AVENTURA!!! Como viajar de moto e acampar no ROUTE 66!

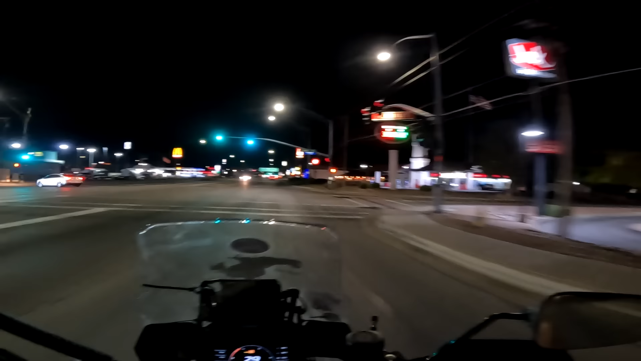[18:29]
Vamos lá, conforme prometido, Route 66 at night. Só que a noite fica muito linda e iluminada. E a gente vai num lugar bem especial pra jantar.
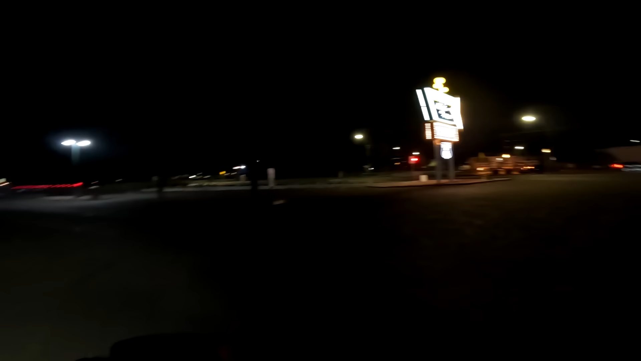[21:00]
E olha que legal, galera. Esse foi o Mr.
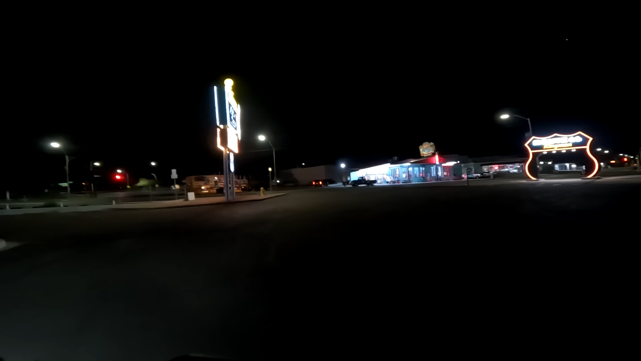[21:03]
Disc que vocês estão vendo ali na frente, em verde. Restaurante muito bacana da Route 66.
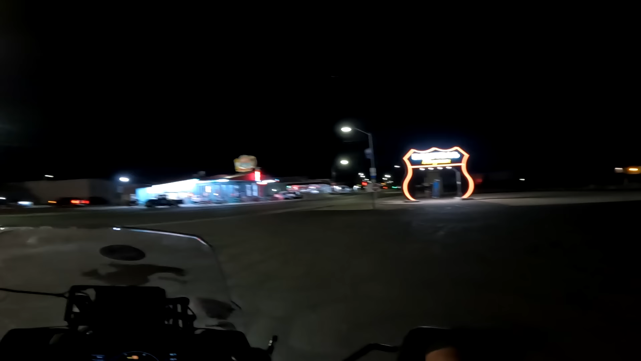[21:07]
Esse letreiro aqui também é bem tradicional.
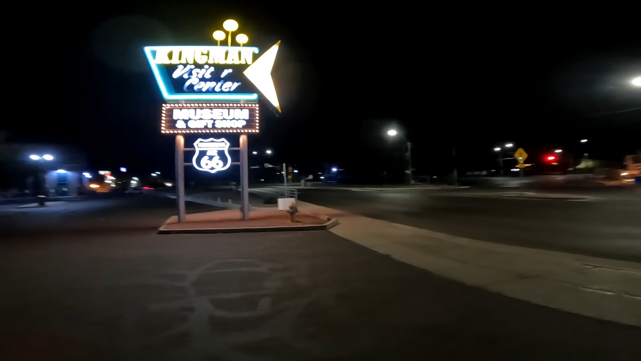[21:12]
E ali atrás com o museu da Route 66, que a gente teve da última vez que a gente veio aqui.
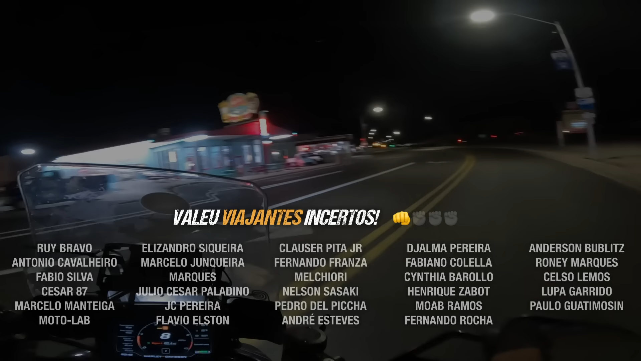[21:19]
Lugar muito, muito, muito, muito especial. E com um cheesecake fantástico. Indicação do oráculo.